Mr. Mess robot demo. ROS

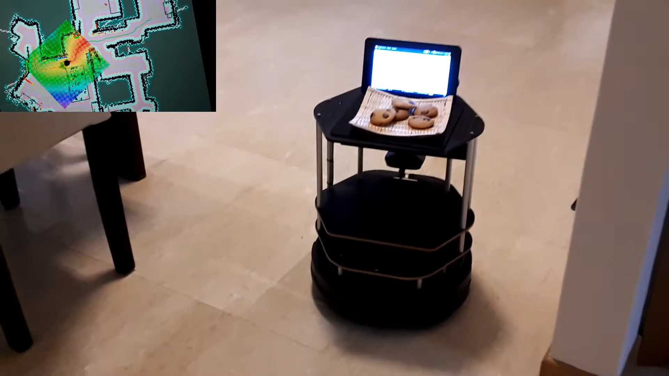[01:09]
the detections from the LiDAR as colorful lines and dots and the local and global cost maps.